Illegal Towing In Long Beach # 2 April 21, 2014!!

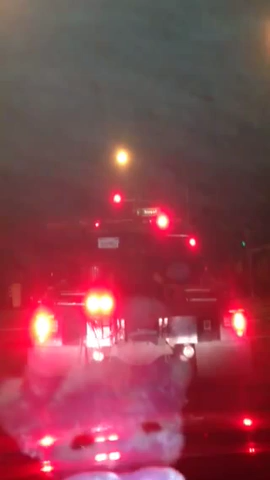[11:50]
they didn't look like one they didn't look like they had a license plate oh one one nine seven oh one seven oh one nine nine eight one eight one six one oh g one i wish i could do so much more to stop shit like this